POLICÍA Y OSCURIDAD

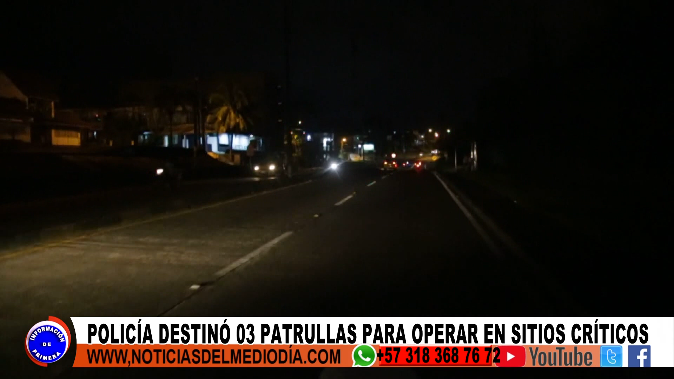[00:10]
autoridades han desplegado una reacción inmediata para evitar los constantes robos que se han venido presentando en diferentes sectores porque las calles están totalmente oscuras.